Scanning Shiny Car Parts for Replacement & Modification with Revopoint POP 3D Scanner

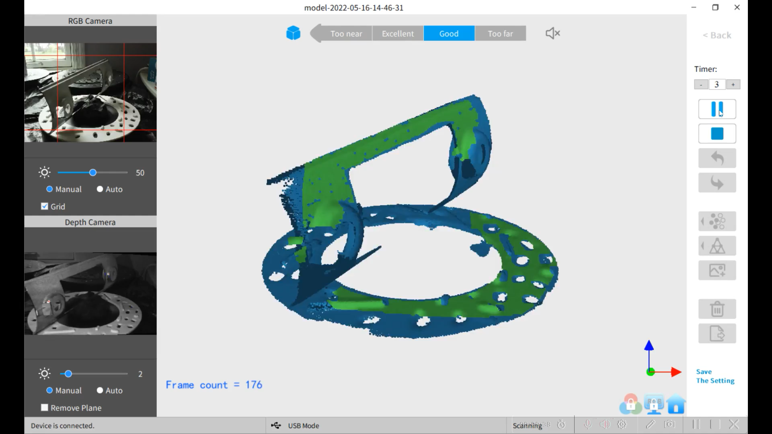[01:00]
Jim's feature ring which helps with the alignments I'll put a link to the feature ring in the description
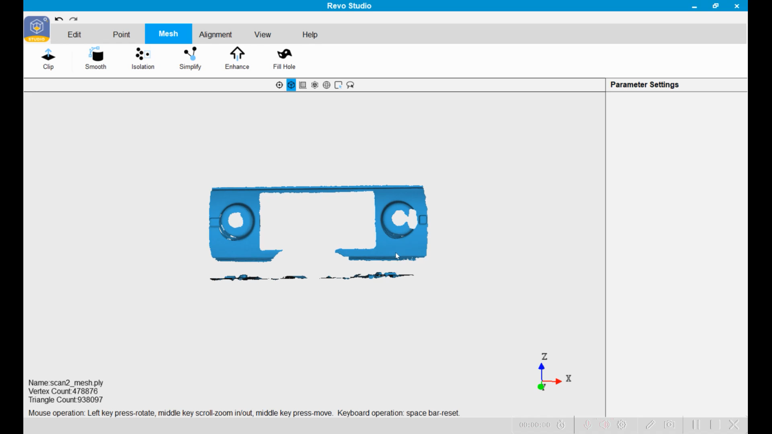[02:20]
I'm using Revo studio to clean up the scans I'm I
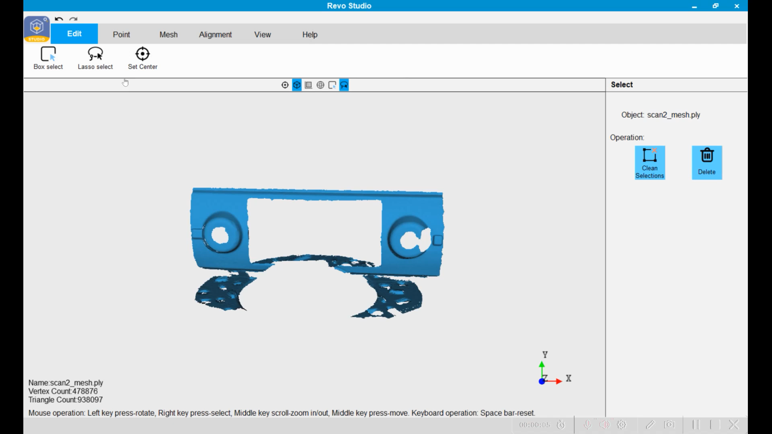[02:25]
don't need to merge anything because I'm just using the scans as a template and I'm gonna create new CAD get and I use calipers to get the dimensions correct I'm
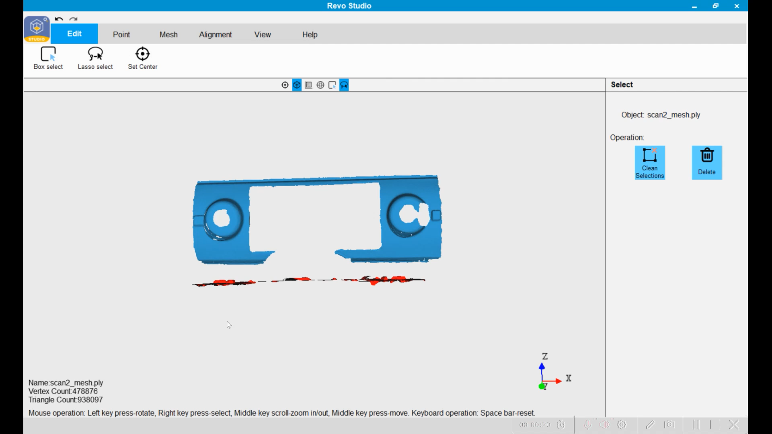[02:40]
gonna use geomagic design acts to do the CAD work I
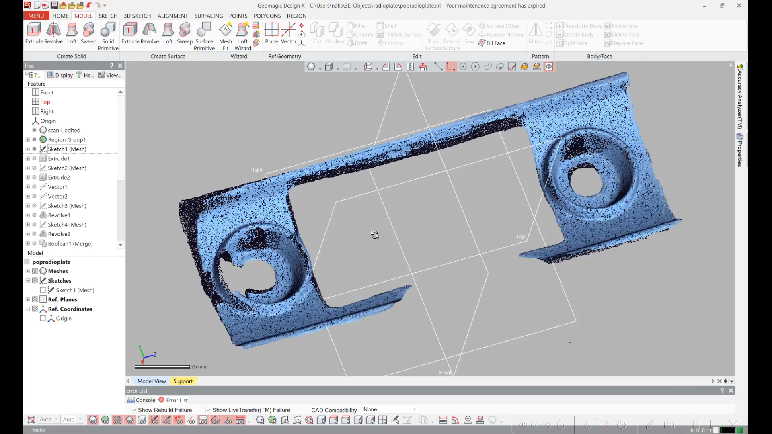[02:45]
loaded the scan in and I define the coordinate system
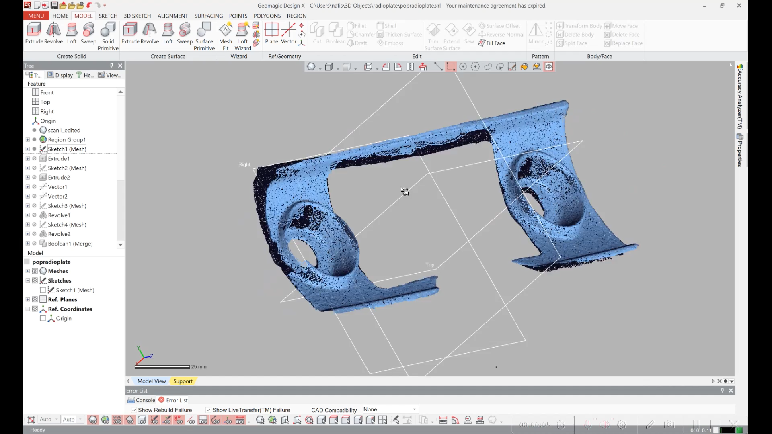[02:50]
I picked the view down the axis here then I sketched out the outline here